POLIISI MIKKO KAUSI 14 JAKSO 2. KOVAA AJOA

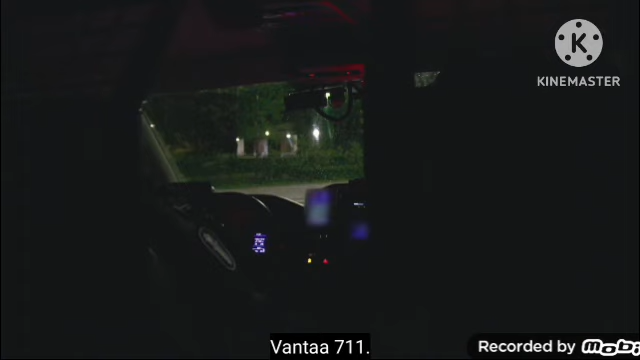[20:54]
Se on huoltoasema pihassa. Tuossa on vien eteen pysäköitynä, että me nyt postataan, jos siellä lähtis liikkeelle.